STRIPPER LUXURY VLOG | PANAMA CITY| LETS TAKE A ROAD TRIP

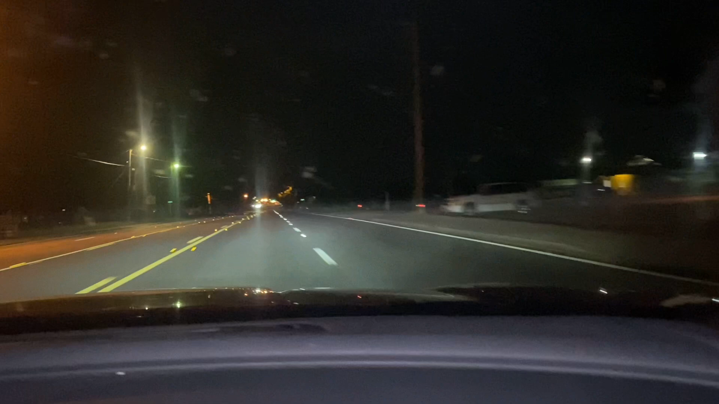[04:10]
We'll get there around, what time is that? I don't even know, but we close. We'll be here in a little bit. Yeah, we should be there now. But we eat somewhere driving on this road. We're just now seeing like lights and stuff. And excuse my mirror with my windshield wipers. But still, y'all, we in the middle of nowhere and we ain't got no gas.
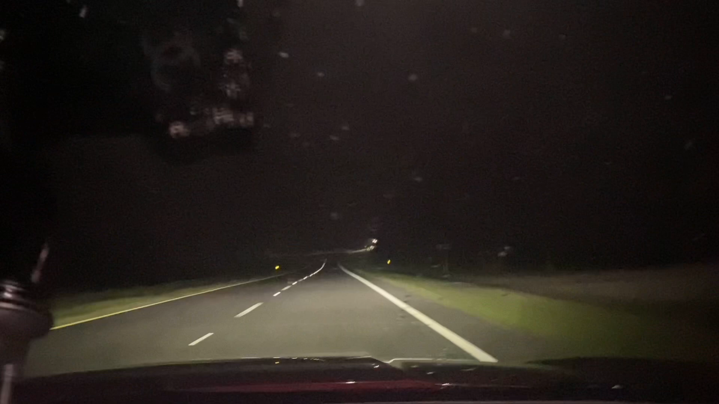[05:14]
The middle of nowhere, I cannot make this up. The GPS, comment down below and tell me if you've ever been to Panama and did the GPS take you the wrong way. We've been on the road for like majority of the time. We was on the freeway for like a little bit when we was leaving Atlanta, but it's nothing out here. Imagine just being out here by yourself. I would be so scared. Bitch. And we gotta get gas. Oh, the Jeep creeping on my man. No. Like every time I go through stuff like this, I always think of that movie.
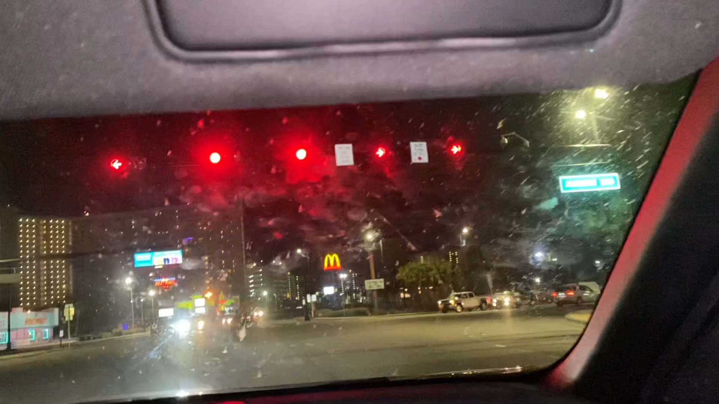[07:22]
Tomorrow, because I know y'all probably like Brie. We started looking at this dirty windshield wiper, but we're here. I've never been in this hotel. Judy never been here either. We're trying to figure out where it's at. It's 2 minutes away. It looks like that's it in front of us.
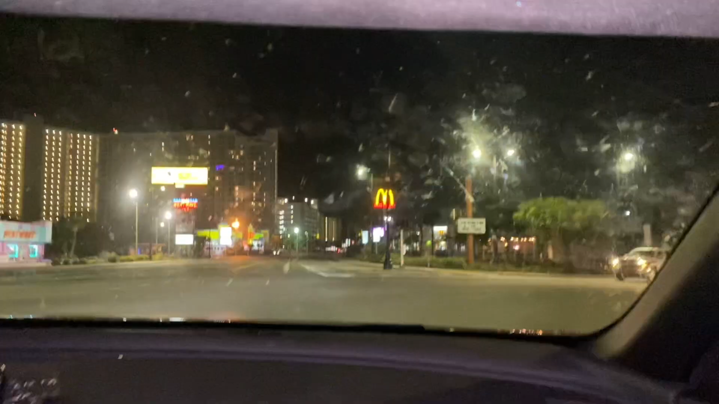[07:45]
With the sun. Gotta go down. They got McDonald's everywhere down here. I ain't been eating McDonald's like that no more. I bet you the fuck you haven't. That shit be tasting like cardboard when your fries get cold.
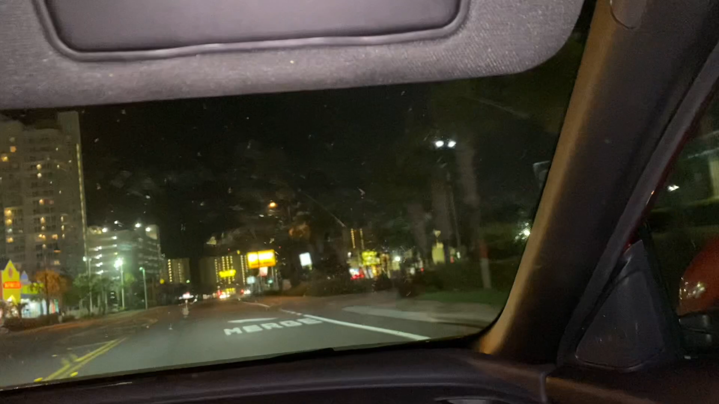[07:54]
Oh, now you realize it? Cause I eat it right. What's Hungry Howie's? Oh, a pizza place. Okay, they got a Waffle House. Oh, right. See, it's at the sun. We're at the sun. I'm tired of looking at this windshield wiper with y'all. Like, this shit dirty.
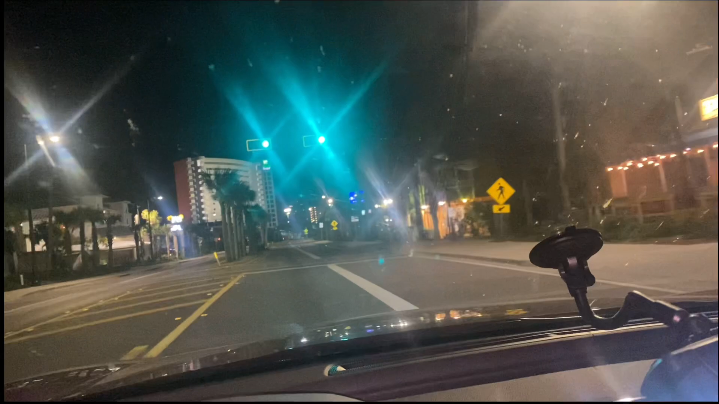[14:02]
Yeah. Why would it be? Damn, that's crazy. They got literally one right there, one down there. Oh, fuck, I did not see it.